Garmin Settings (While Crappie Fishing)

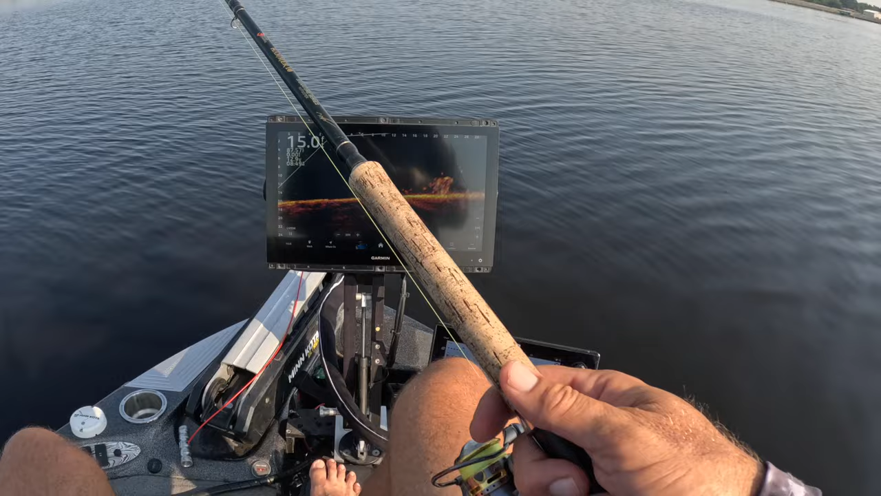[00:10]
There we go! First slab of the day right there guys, hot bluebird day.
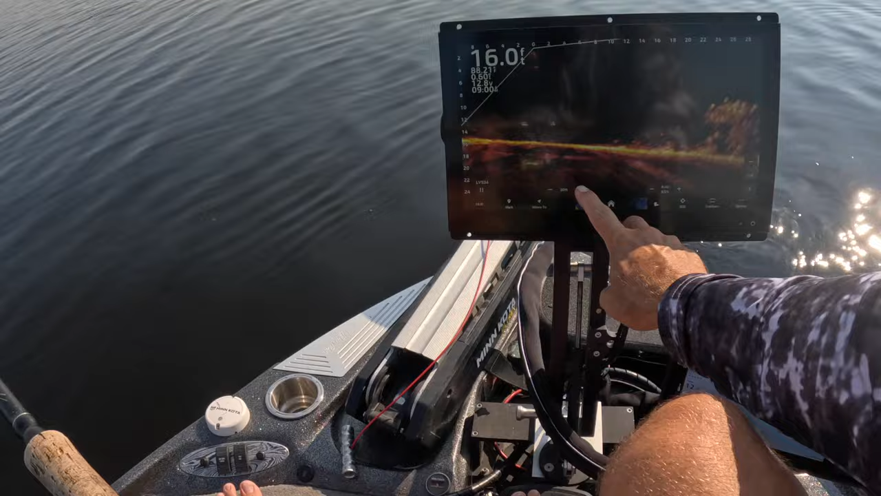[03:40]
Now, first priority is always to find a pile with a bunch of fish on it. And that gives you your chances a lot, get a lot better when you have a ton of fish to the water that you're dealing with.
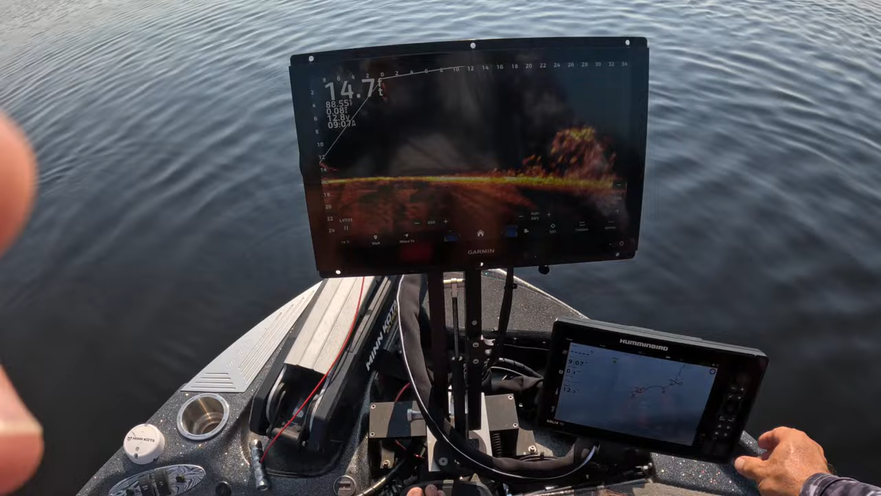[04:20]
All right, guys, I get a lot of questions about the settings on my unit. So I wanted to cover that in this episode without a doubt. It's probably my number one question I get. I obviously have a very clear picture. I want to go over that. Why it is the way that it is and where I, where I've come from to get to this point. Now, when it comes out of the box, guys, this is truly a great plug and play unit, right? But what I do now that I've had it for a while, all I have to do is go to sonar setup installation and I go restore the sonar defaults.
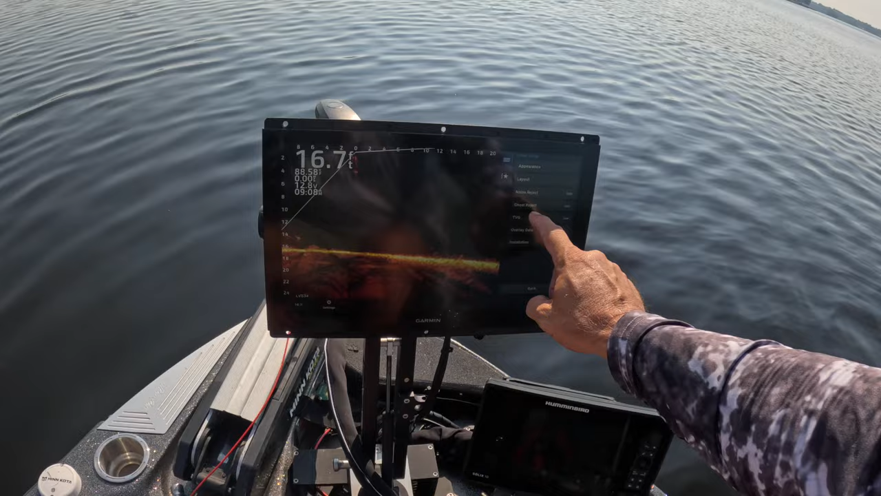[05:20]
You have to change your auto up and down your depth to whatever depth that you're choosing to use. Same thing with Ford. And then the only other options I do is noise reject is turned to high and my TVG is turned to low. That's it. TVG, I believe comes off in the default mode. So I change it to low noise reject. I believe comes in medium.
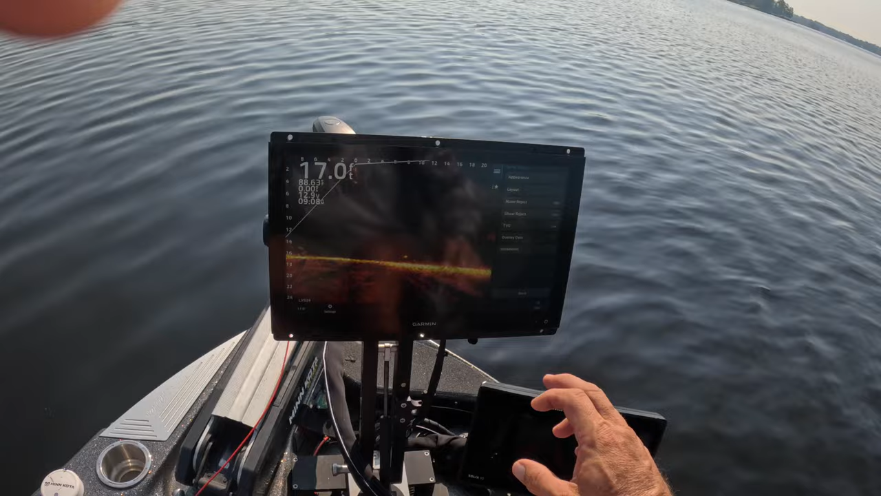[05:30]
I change it to high and this is the picture. Now, the biggest complaint people are going to ever have with having noise reject on high is that you're going to have somewhat of a delay on the bike. But trust me on one thing you get used to it.